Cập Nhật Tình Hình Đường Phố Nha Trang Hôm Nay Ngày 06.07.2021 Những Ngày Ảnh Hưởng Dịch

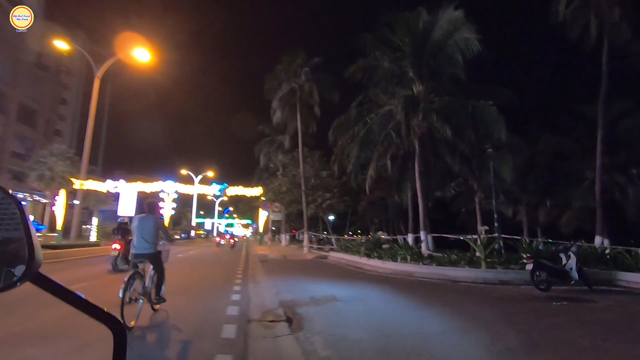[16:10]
Đây là khu vực công viên bờ biển. Nha Trang Center cũng khá là vắng vẻ.
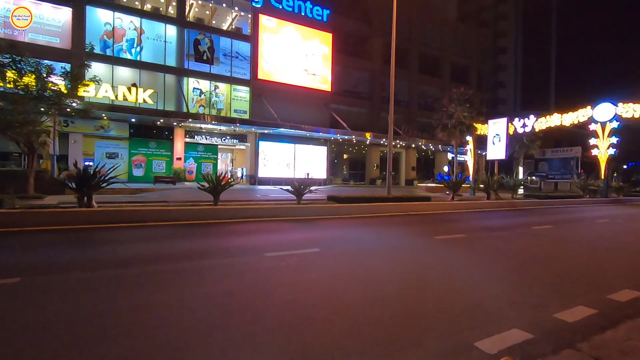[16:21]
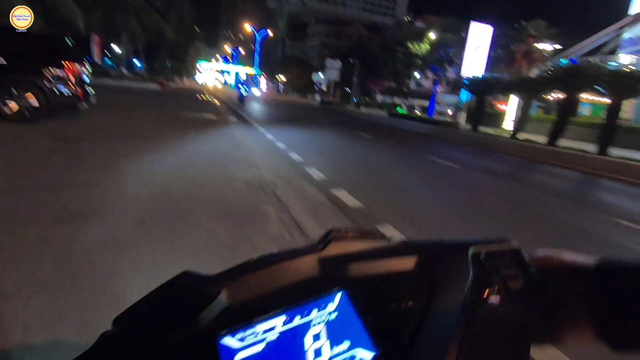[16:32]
Biển đây là tối thui luôn, không có một bóng đèn nào luôn.
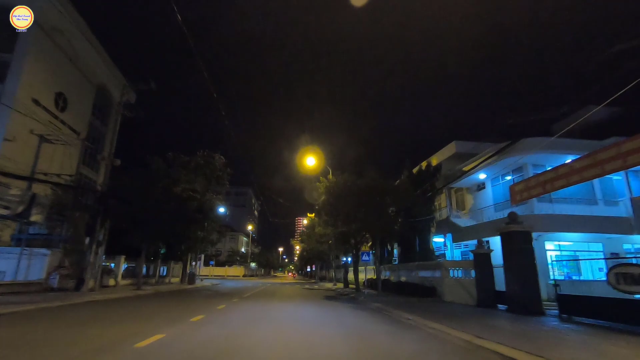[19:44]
Góc này là đường Hàng Thiên, giao nhau với đường Butter. Vị trí này quý vị rẽ trái sẽ đi vào con đường Hàng Thiên. Trên con đường Hàng Thiên nó cũng có trường trung học phổ thông Nguyễn Văn Trỗi. Chắc chắn ngày mai các em cũng sẽ có một địa điểm thi ở vị trí đó.
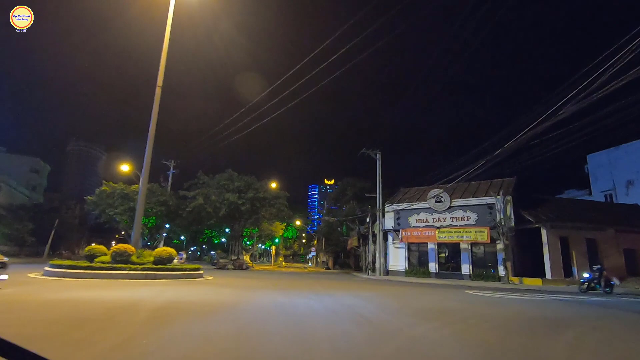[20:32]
Dạ, vị trí này là góc đường Lê Lợi giao nhau với đường Pasteur. Trước màn hình quý vị các bạn đó là công viên Yến Phi ngày nay.
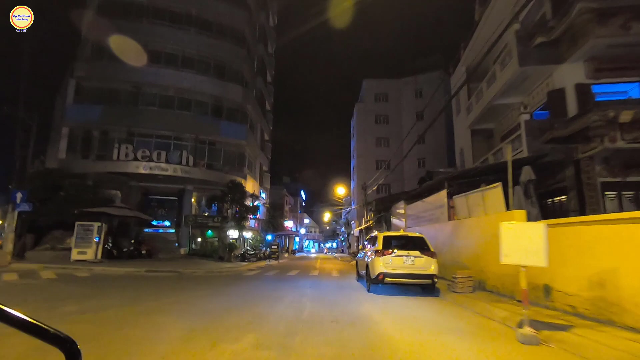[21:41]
Và cái con đường này mấy bữa trước là vô đi là bên phía tay phải này rất là nhiều quán bán đồ ăn như là bún này. Dạ. Bún rồi bánh bèo bánh xèo rồi ăn vặt ngay vỉa hè này nhiều lắm, nay nó cũng vắng luôn rồi bây giờ quý vị, rất là vắng.
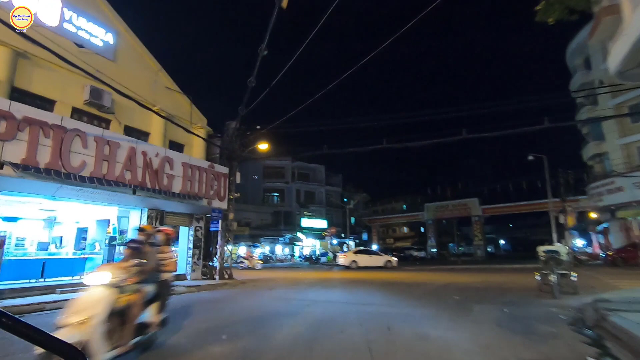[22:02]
Dạ, vị trí này là đường Nguyễn Du giao nhau với đường Phan Bội Châu. Trước màn hình của chú anh chị các bạn đó là chợ Đầm. Chợ Đầm cũng bây giờ thì cũng tối thui, vắng vẻ lắm.
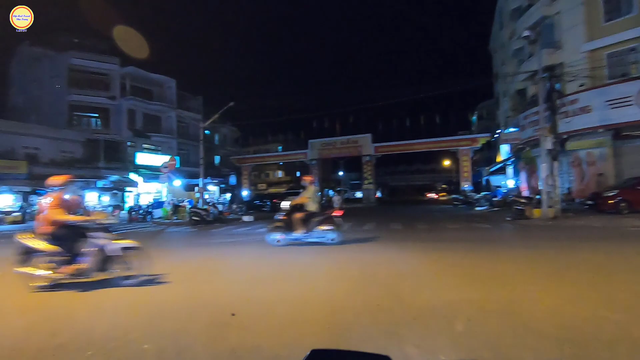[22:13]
Và đây là những hình ảnh của trước cổng chợ Đầm, đây bán sinh tố rồi ban đêm nè,
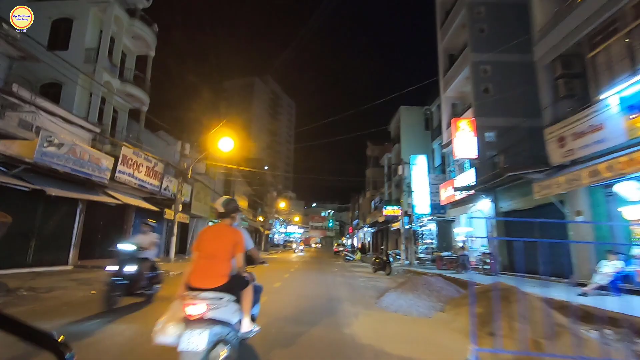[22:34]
Dạ, góc này là của đường Phương Câu giao nhau với đường Phan Bội Châu nữa vậy. Tí này quý vị để trái sẽ đi vào con đường Phương Câu. Ra giao nhau Phan Trung Trinh, Phan Bội Châu, Phan Trung Trinh và đường Hồng Văn Thụ.
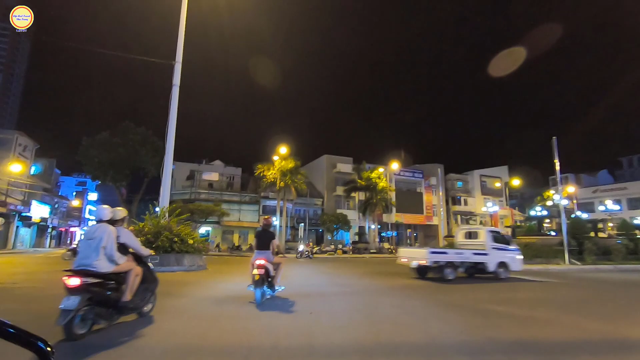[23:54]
Ngay vị trí này để phải sẽ đi qua bên đường 2 tháng 4 đi ra khu vực cầu Hà Ra và cầu Sấm Bóng. Thì rẽ trái thì sẽ đi qua con đường Quang Trung về lại trung tâm thành phố.
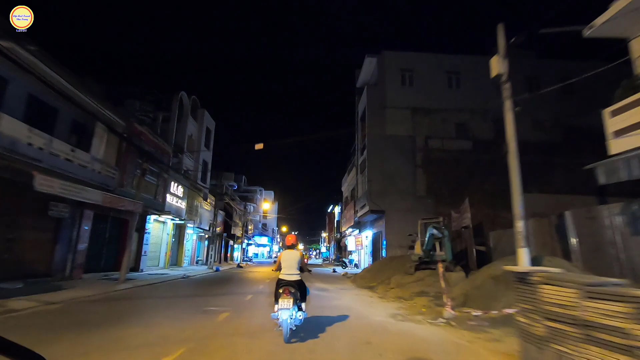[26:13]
Ở trên con đường Thống Nhất này cũng có rất là nhiều những cái cây rất là to, gốc rất là bự, rất là lâu năm rồi, chắc những thời năm 75 thời của các cô chú tới nay.